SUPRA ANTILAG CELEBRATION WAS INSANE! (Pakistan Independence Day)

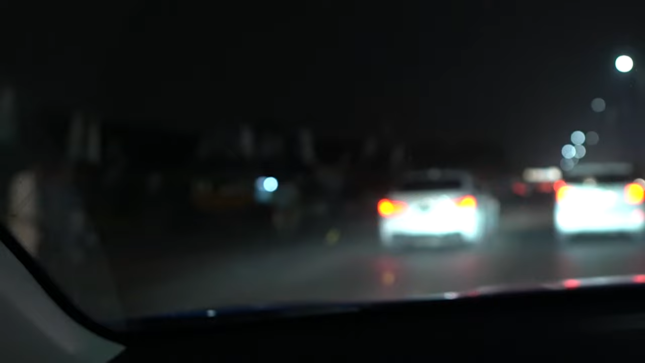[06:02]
Fastest M5. Suck my dick. Yeah, he picked. We win.
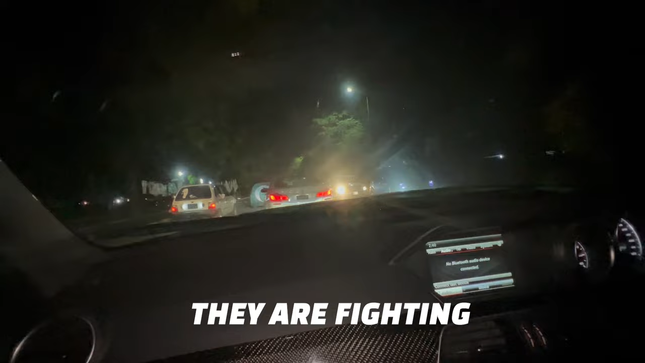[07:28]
They're fighting. Who's fighting? Malik? Oh shit, they're fighting?
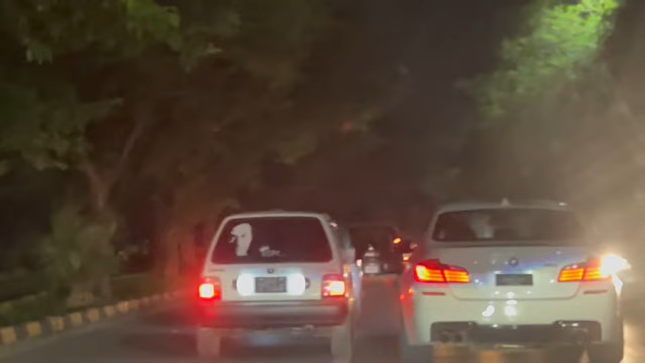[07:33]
Oh wait, boss versus M5. Fuck.